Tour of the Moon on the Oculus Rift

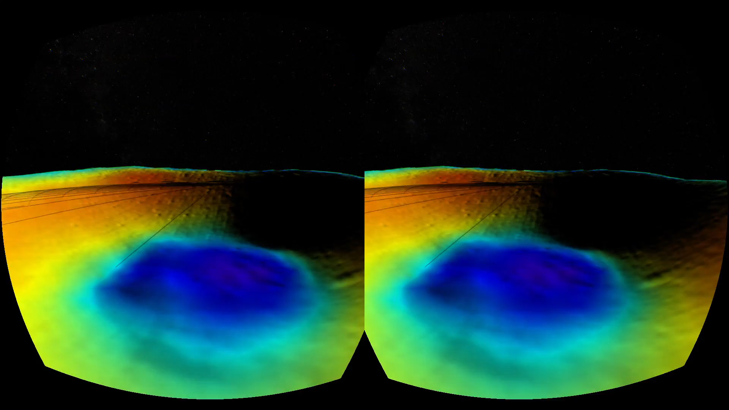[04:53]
We can duck down in here. Look at the stars from inside Shackleton Crater.
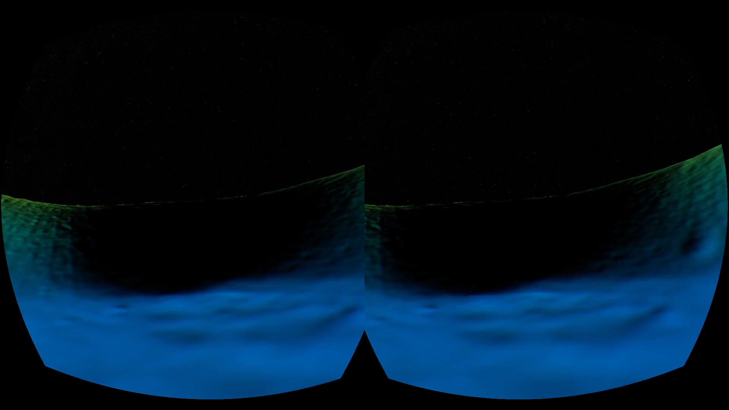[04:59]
We would never see the sun in here.
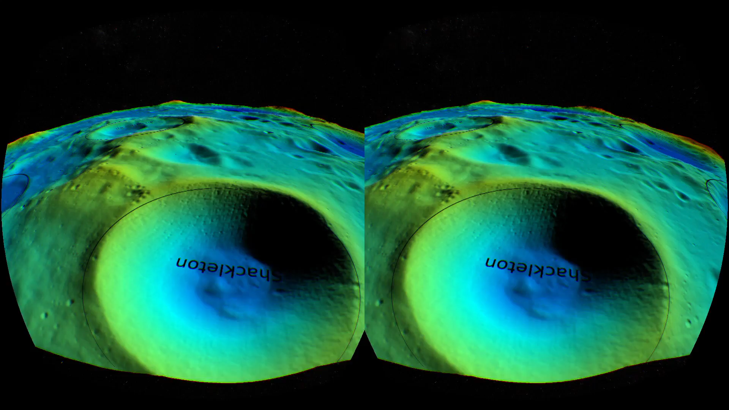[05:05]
But we've got plenty of data that lets us peer down into here. In particular, Mini-RF lets us see in here.
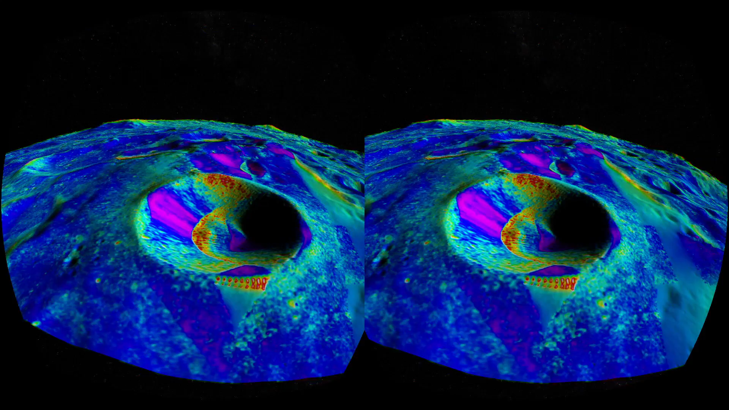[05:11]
Now, I don't know what the interpretation of this data is. I don't know what it means. It looks a little funny though. You know, that curve there, that seems weird.
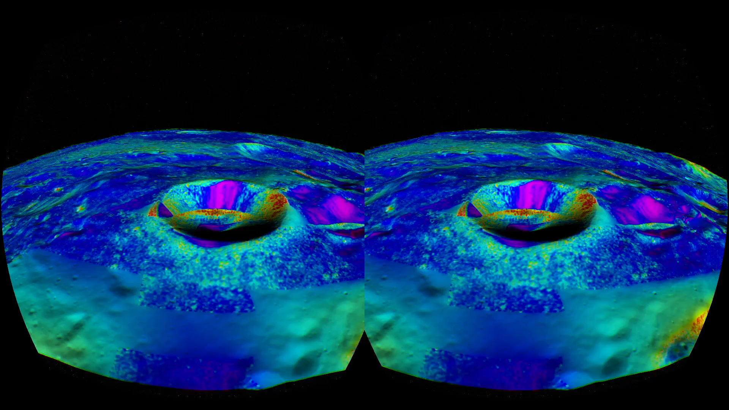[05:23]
You know, my interpretation of that is that the probe sort of saw it about from this angle. You see how that lines up?
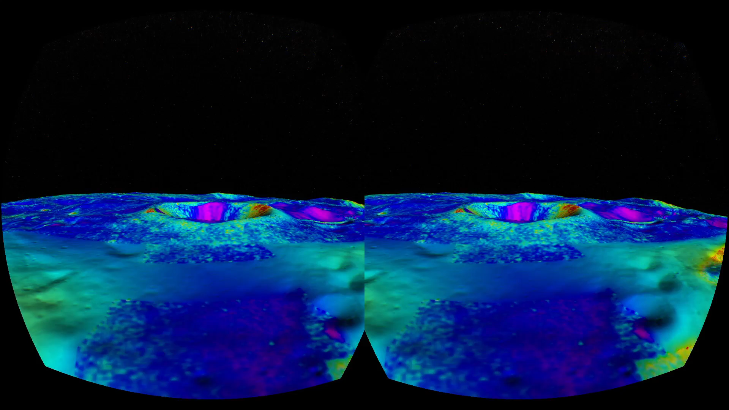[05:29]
Like a measurement was made from this angle. And that was combined with a measurement from another angle.
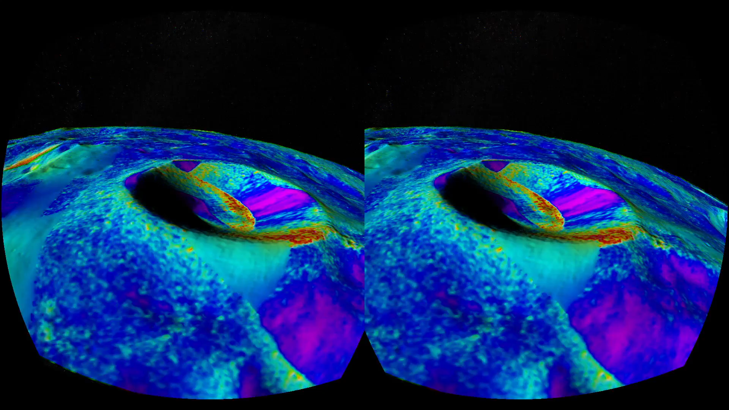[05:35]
So whether or not that data is actually useful or meaningful, who knows. But it's a lot better than that right there.